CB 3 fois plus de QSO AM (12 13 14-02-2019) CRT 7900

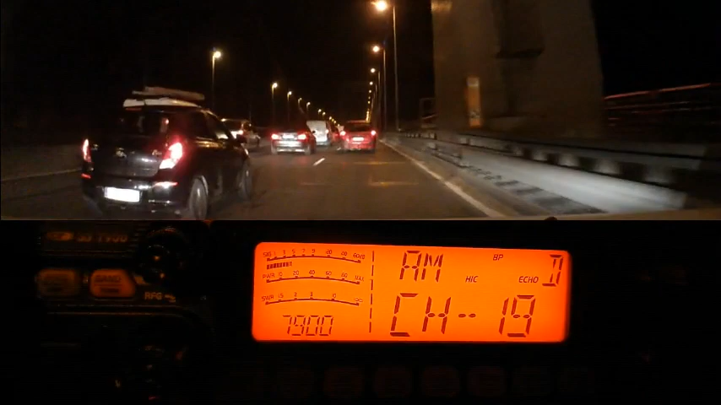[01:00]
Et 73-51, les stations fréquences de la part de Dandy 33 depuis le haut du pont d'Aquitaine. Et il est 6h-20, 6h-15. Ça commence à être bien chargé là sur le pont d'Aquitaine. Bonne journée à tous. Les 73 la belette, comment vas-tu? Oui, c'est moi qui fais le gros bouchon, hachis trois coups.